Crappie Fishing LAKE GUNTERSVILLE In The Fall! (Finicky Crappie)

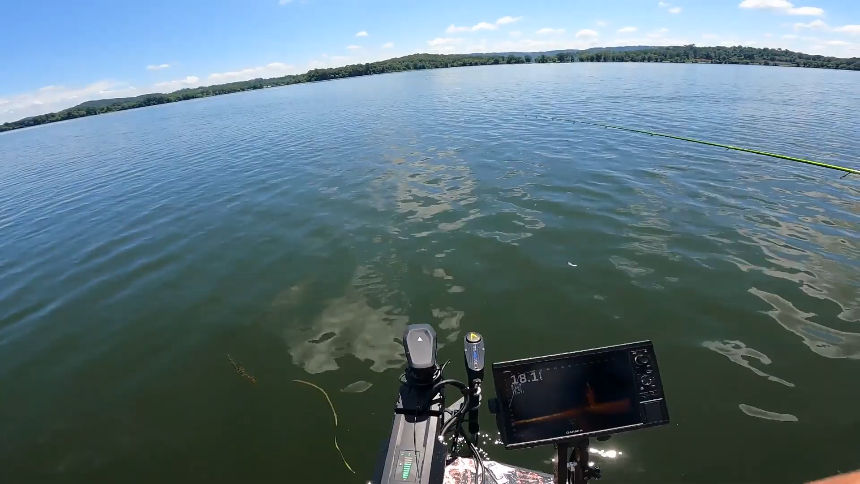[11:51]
pole mount, foot pedal to get right on it. That way, even if the boat blows around, we don't have to move our trolling motor. And we got our cornfield fishing gear folding mount.
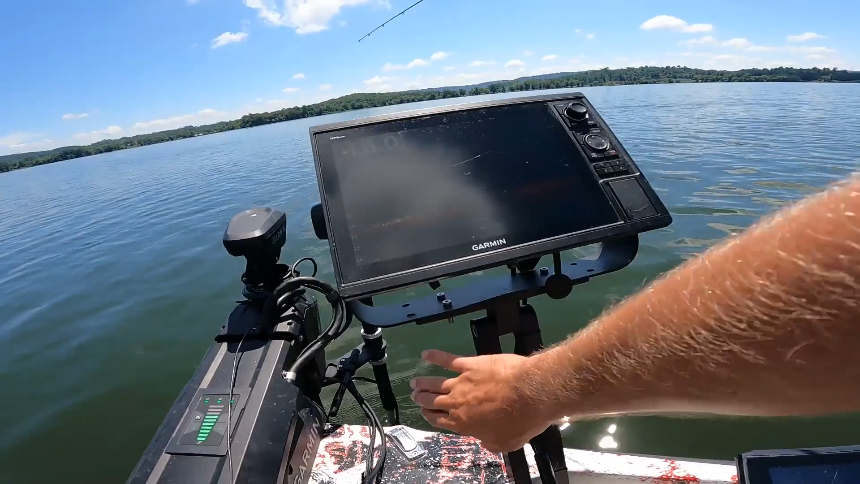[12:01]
You guys always ask me about it. Helps you not look like a shrimp. All right, you ready?
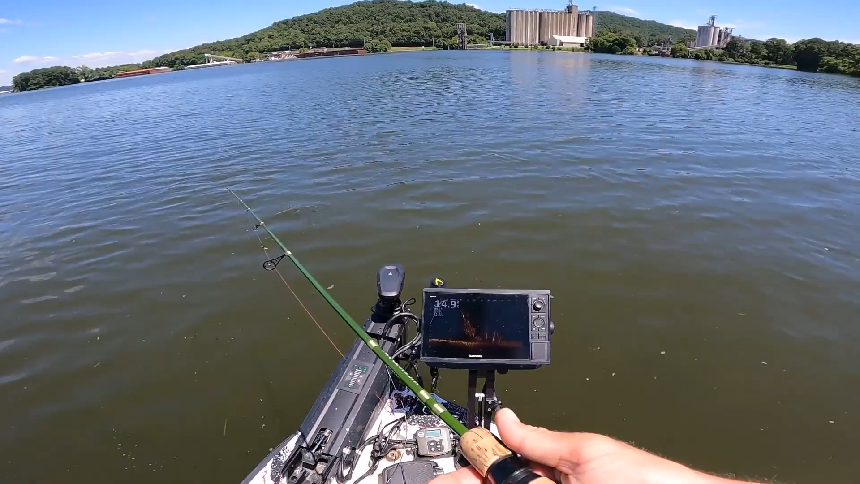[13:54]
He bit it right on the edge of that pole. I saw that. Right on the tip. Better than no fish, but we can't eat it. Can't eat it.